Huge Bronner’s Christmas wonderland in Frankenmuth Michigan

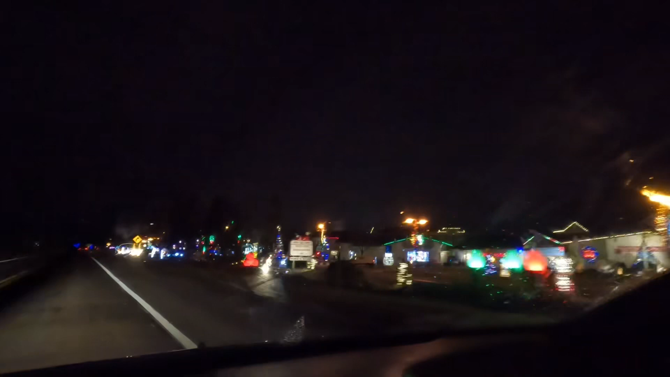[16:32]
Probably would look so much cooler without the windshield wipers, but we are heading into Frankenmuth. We just finished at the Christmas place. That's almost like a whole drive-thru, huh? It's crazy.